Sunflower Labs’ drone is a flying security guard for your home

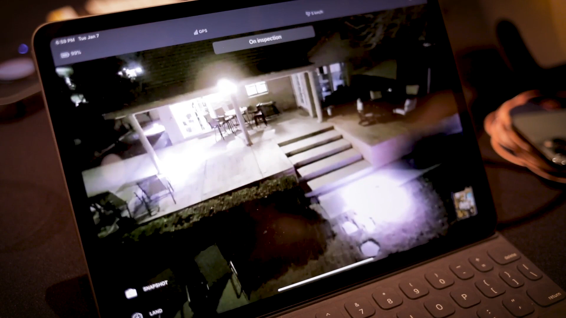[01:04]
You can have it look at other places in your house. You can have it do what we call a security sweep.